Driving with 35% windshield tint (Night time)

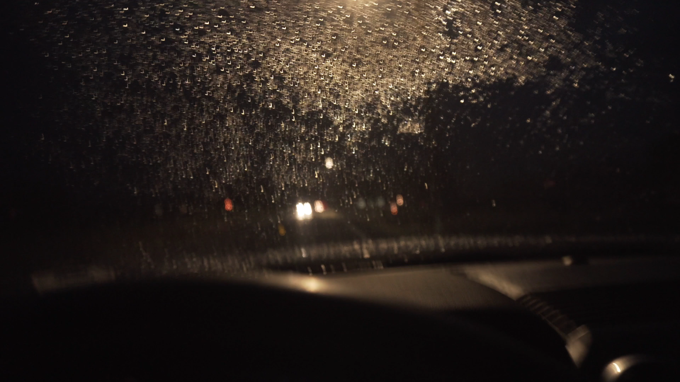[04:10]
so what you're seeing right now is what you would be seeing if you got 35 on your windshield then if you got 15 on your sides you can see um
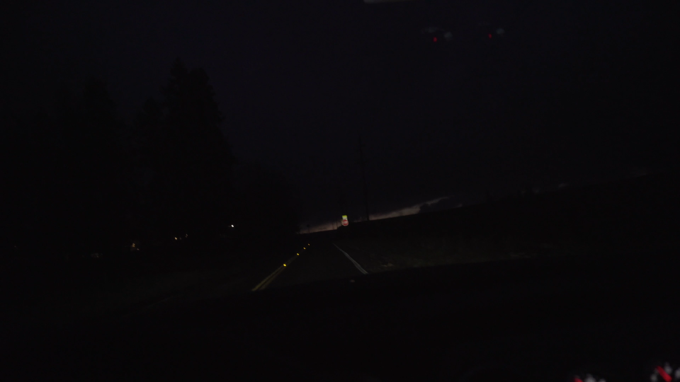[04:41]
um it just cuts off obviously it's 35 percent it's only 35 percent of the light is coming through like i said it's not that bad it's just a matter of having good lights and getting used to it um as you can see i can i feel like i can see fine and this is as worse as it's gonna get because